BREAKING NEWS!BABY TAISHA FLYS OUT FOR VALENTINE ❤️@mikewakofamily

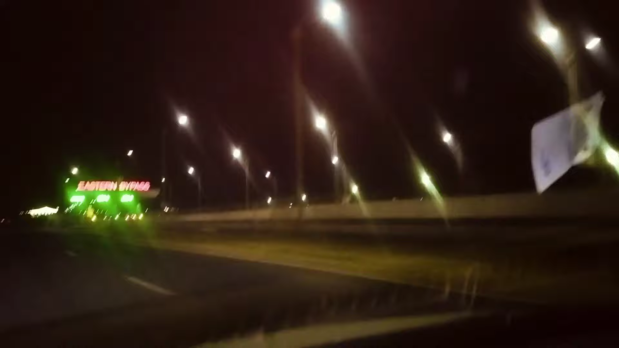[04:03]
After eastern bypass, now we go to JKIA now, airport.
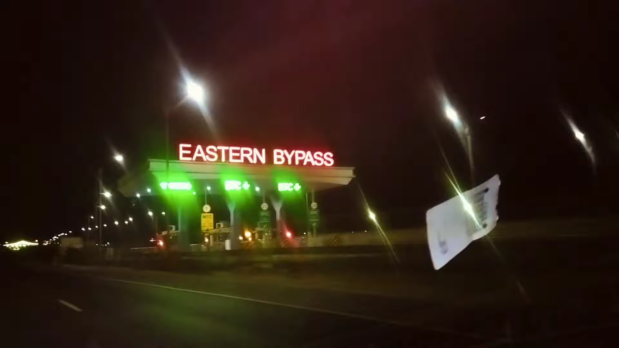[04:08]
Huh? Taisha, can you see airport in front of you? Airport.